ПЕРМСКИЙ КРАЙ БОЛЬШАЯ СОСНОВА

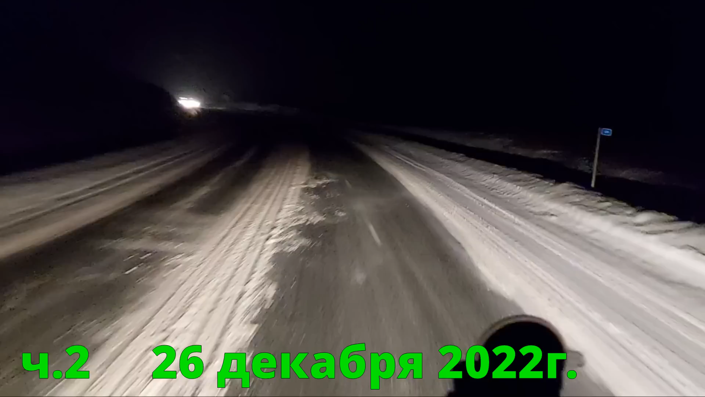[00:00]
Так, впереди у нас опять очередной подъем. Я уже отключил антибукс, чтобы он мне не душил двигатель. Эх, а тут еще что-то ребята на горе, на спуске встали. Я надеюсь, они мне уж на подъем-то не помешают. Нет, обходят.
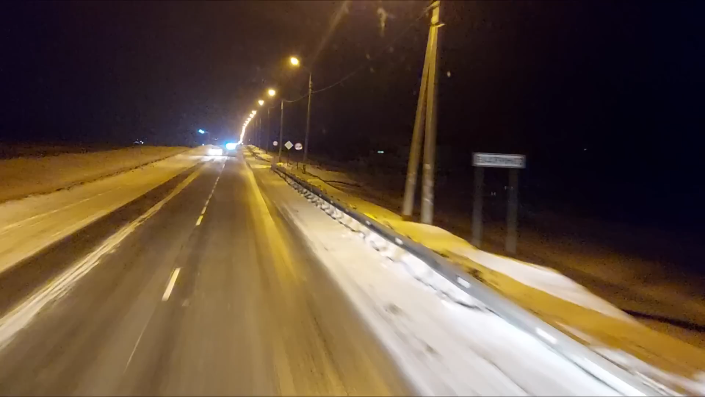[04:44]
Въехали мы в поселок. Ай-яй-яй. Коллега вышел со стоянки и будет только что сейчас разгоняться в гору. А нам-то надо бы уже ход, мы набрали ход с горы.
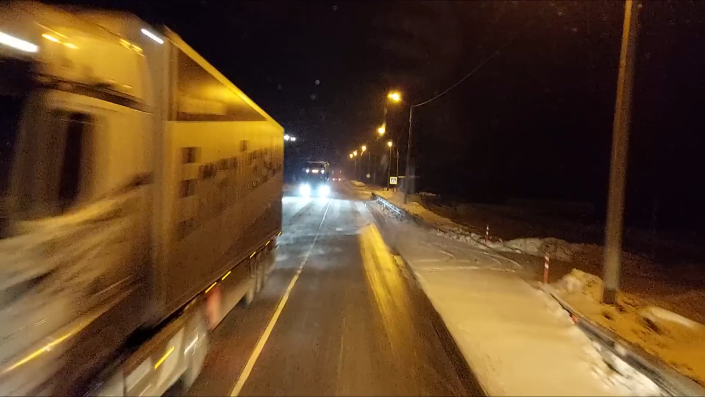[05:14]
Там хоть и горка-то после поселка небольшая, но она крутая.
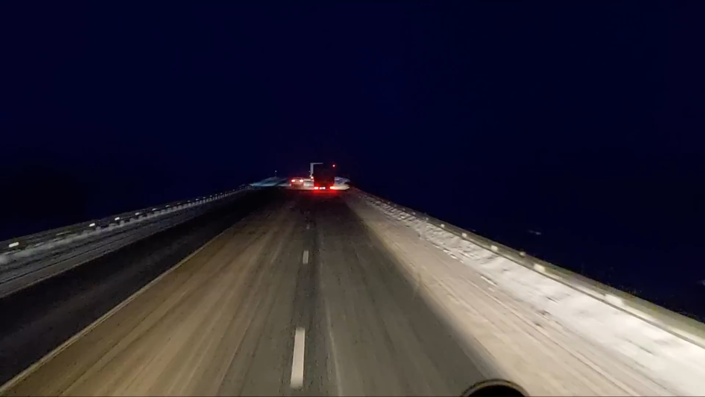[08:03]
Ну, здесь гора просыпана, слава богу. Идем пока без пробуксовки. Сейчас, если придется обходить впереди идущих, придется на кашу выходить. А каша — это лишнее сопротивление, лишняя пробуксовка.
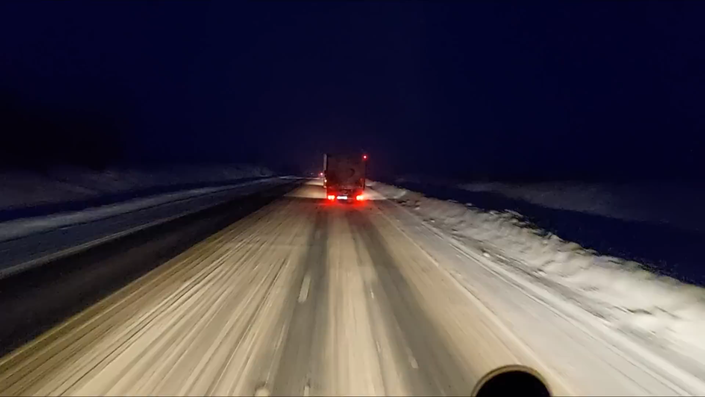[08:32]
Но ничего, поднялись, обходить не пришлось. Поднялись, наверное, правильно, да, будет сказать. До Перми остается 163 километра, и у нас туман.
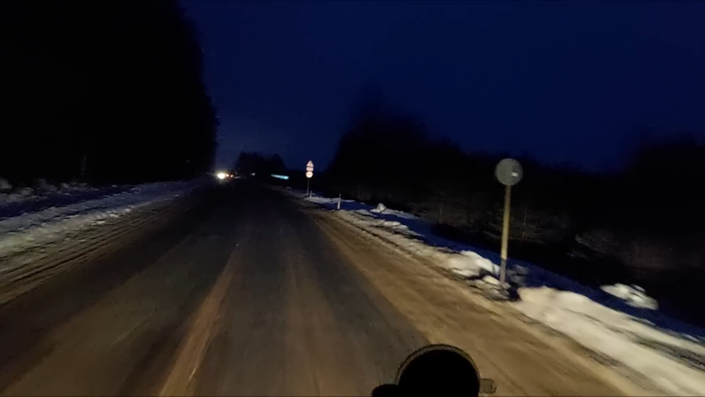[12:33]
Ну вот и добежали мы до слияния двух трасс.